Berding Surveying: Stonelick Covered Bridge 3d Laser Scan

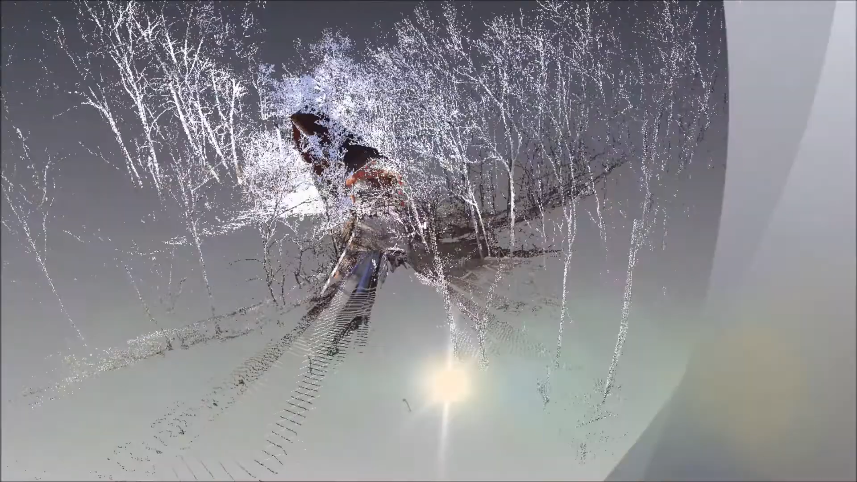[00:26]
Birding Surveying did a survey of the bridge using laser scanning technology.
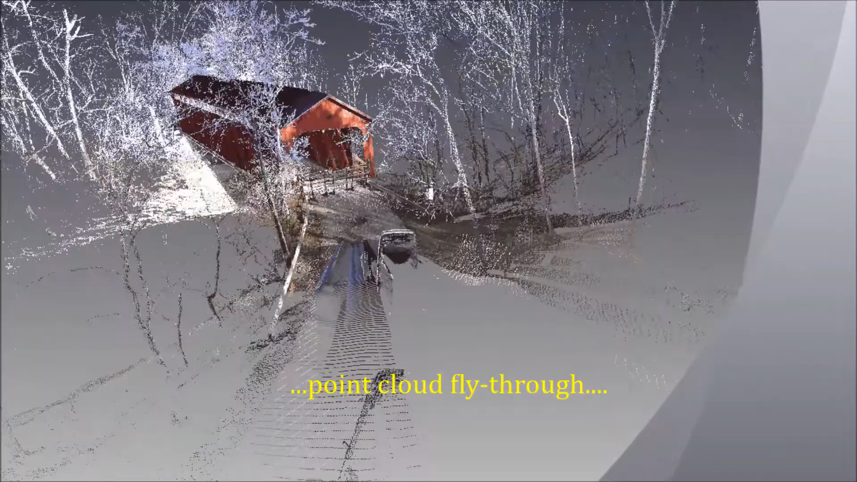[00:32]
The resulting point cloud is shown in the video fly-through.
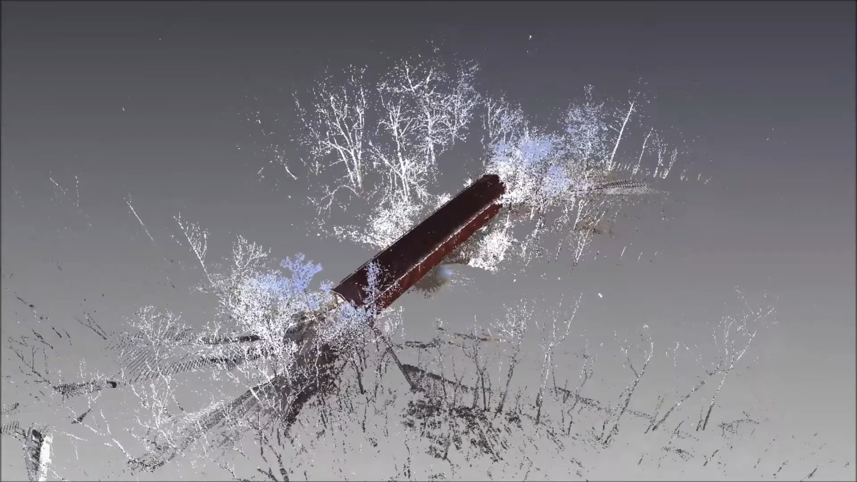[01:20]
The point cloud can be used as a starting point for a three-dimensional model,
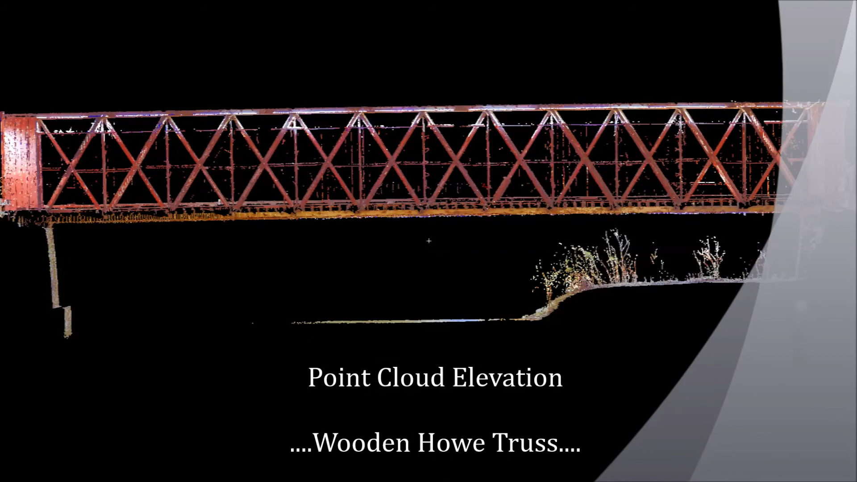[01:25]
or a 2D set of drawings, plans, and elevations.
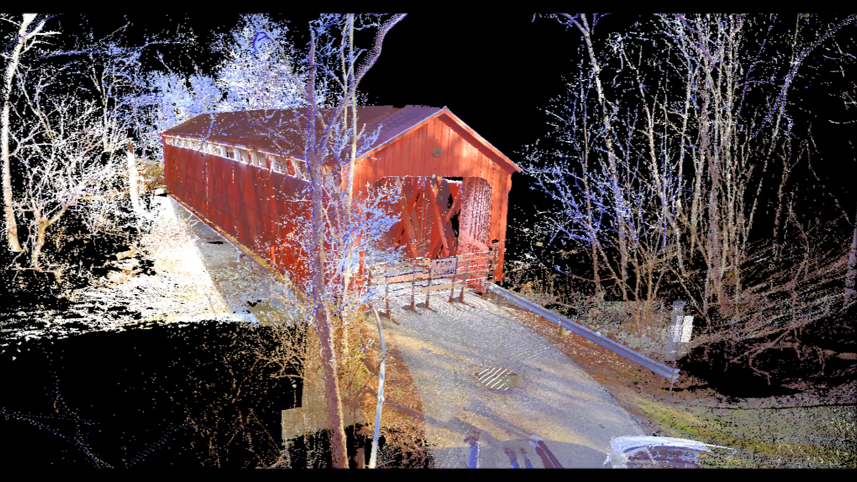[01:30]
Point cloud is easily brought into common software packages by Autodesk, including AutoCAD and Revit. 3D laser scanning is especially useful
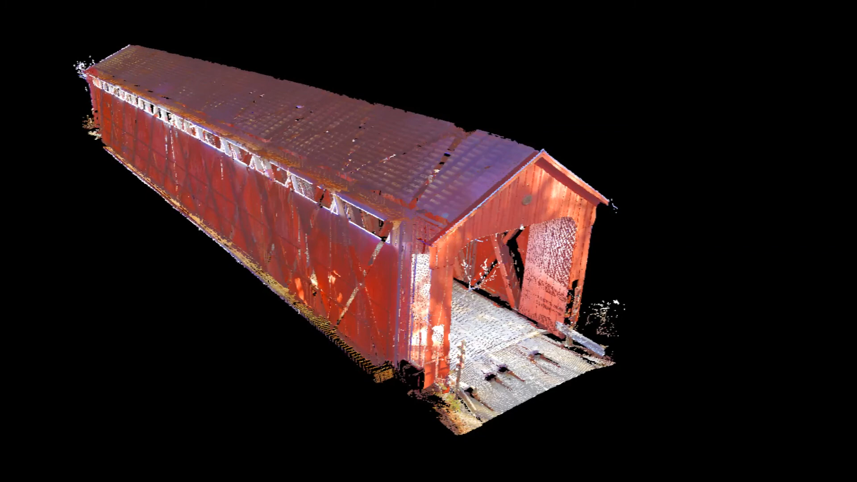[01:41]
to capture the as-built environment for renovations or, in the case of a covered bridge, rehabilitation.